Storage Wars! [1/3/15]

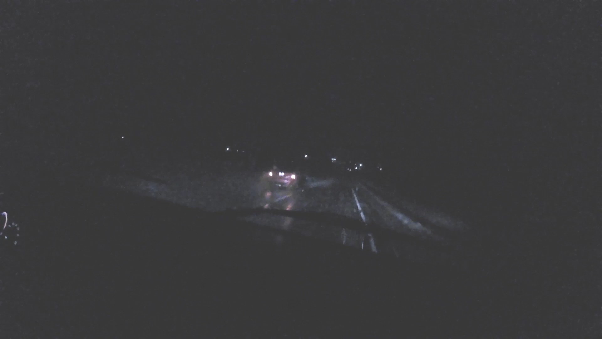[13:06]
crazy people so passed by two semis and countless cars they're so stupid